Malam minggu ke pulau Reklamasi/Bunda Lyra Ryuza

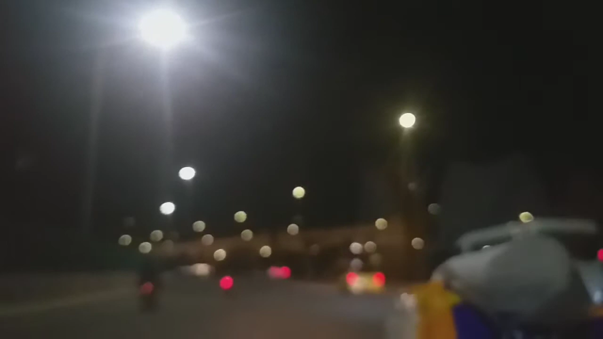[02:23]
Jadi Cim, nah, bisa muter yang muter balik gitu dong ya.
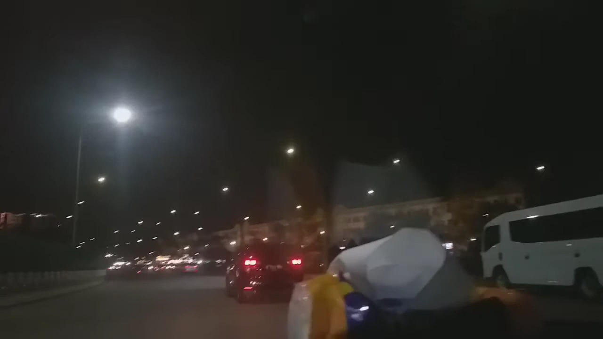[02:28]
Ini rukun-rukunnya. Ini pulau apa? Pulau G. Kita dulu lah, sampai jembatan.
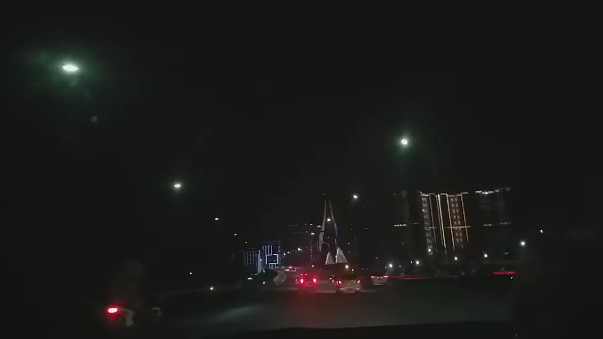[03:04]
Ini aja udah ada listriknya semua ya.